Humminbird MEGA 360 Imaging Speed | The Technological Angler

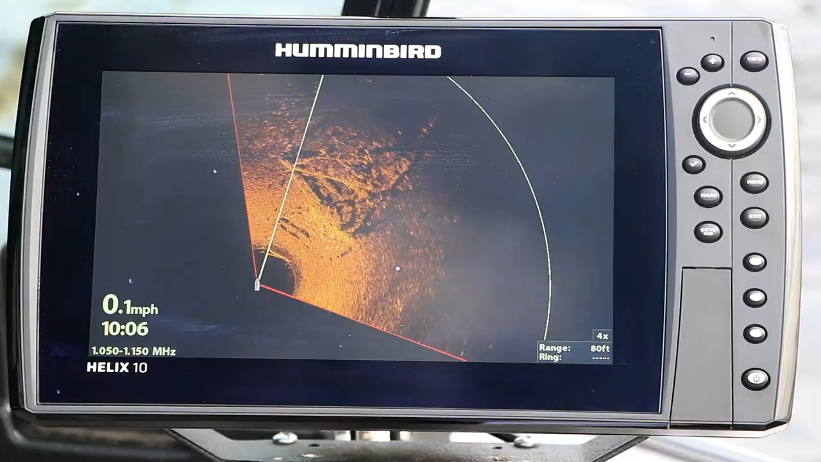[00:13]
On screen: speed 0.1 mph
When I talk about detail, I'm of course describing my ability to interpret and identify objects that I see in my 360 imaging view. Detail is also critically important when I'm trying to identify fish that are holding on and near cover,
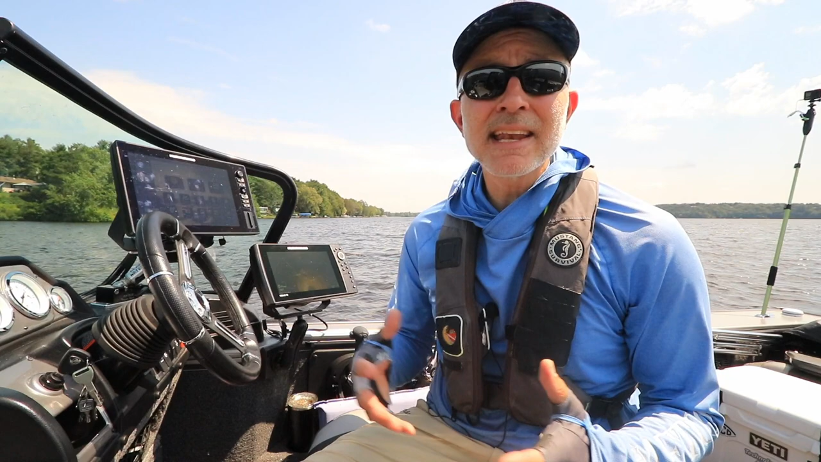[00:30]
like the crappies and walleyes that are tucked in tight to this brush pile. Now when I'm talking about timely or real-time information, what I'm really describing is how recent the information is that's displayed on my Mega 360 imaging view.
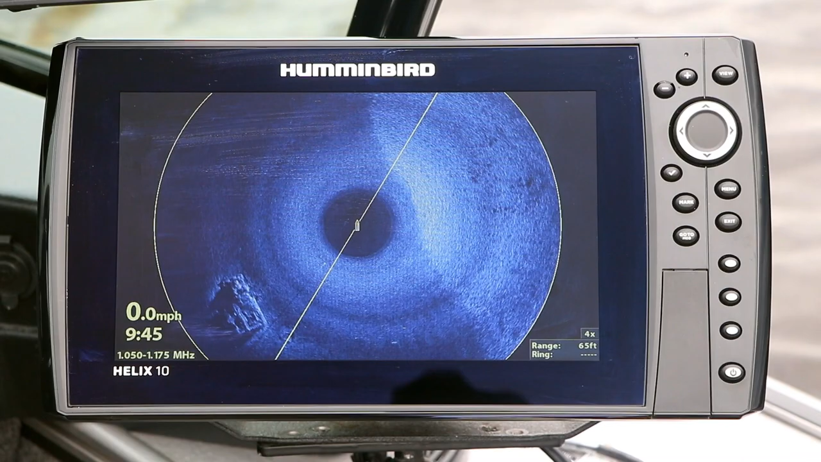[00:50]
On screen: speed 0.0 mph
As the Mega imaging beam rotates around in a clockwise direction, new information is plotted each time that rotating white line passes every point on the display.
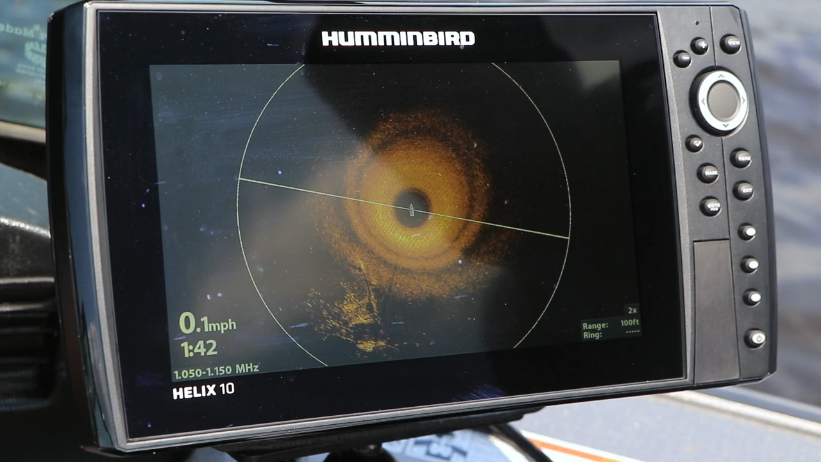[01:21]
On screen: speed 0.1 mph
One of the tools I have available to balance the detail and the timeliness of the information on the display is 360 speed.
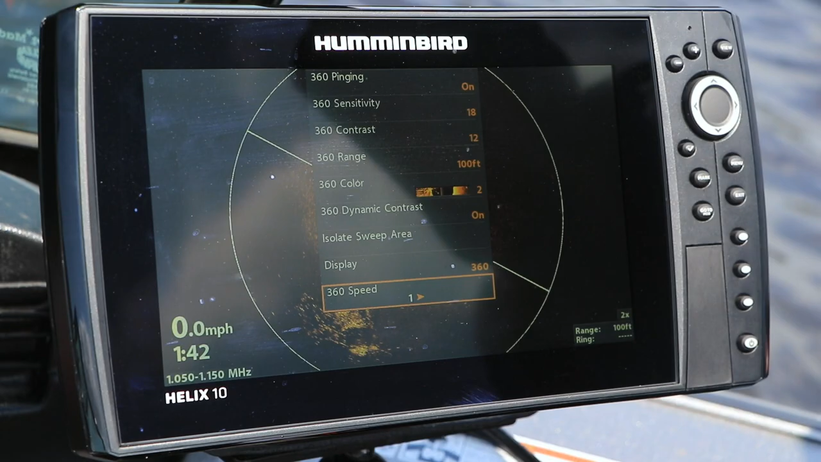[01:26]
On screen: speed 0.0 mph
360 speed controls the rate of rotation of the Mega imaging transducer within the 360 imaging pod. 360 speed can be set to values between 1 and 6. As you increase 360 speed, the timeliness of the data increases while the amount of detail on the display decreases.
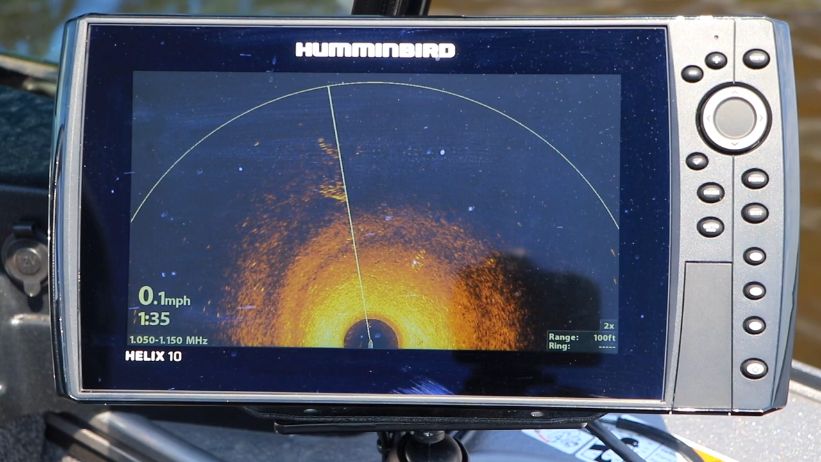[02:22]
On screen: speed 0.1 mph
These settings provide a very usable level of detail on my sonar targets, and also refresh the image either 2 or 3 times every minute.